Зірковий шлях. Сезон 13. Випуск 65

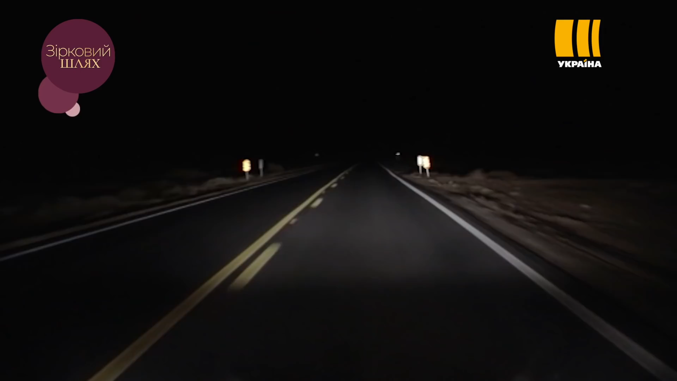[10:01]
Інцидент стався пізно ввечері, коли артистка поверталася з конюшні додому.